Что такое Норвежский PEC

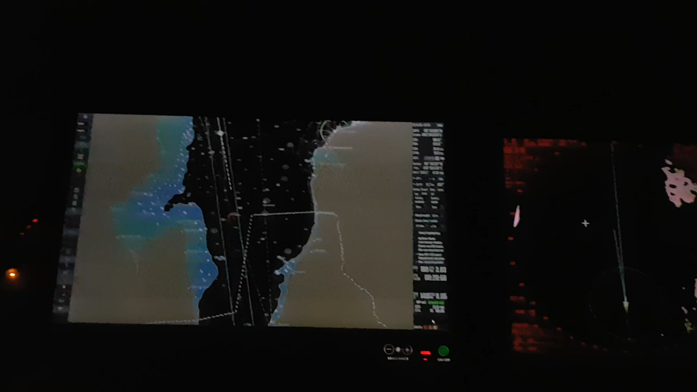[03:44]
фишка в пэке конечно непросто так все заучить огни и все
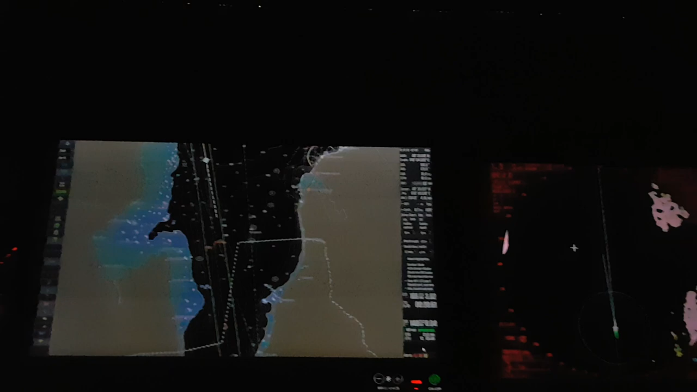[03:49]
причем помимо этого нужно и понимать где опасности какие то да то есть здесь видимо у нас допустим чистое да
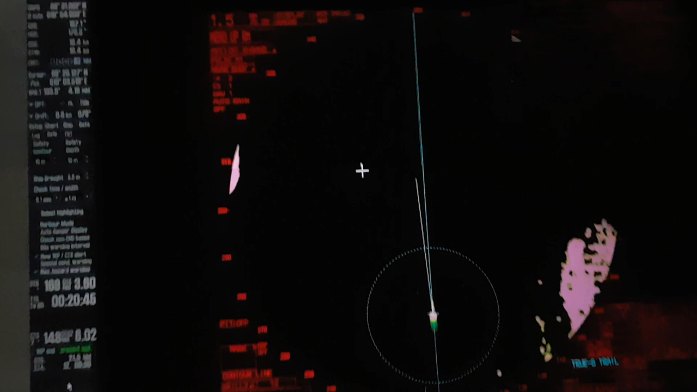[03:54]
все ничего не отбивает радар это не значит что здесь безопасно то есть здесь уже допустим глубины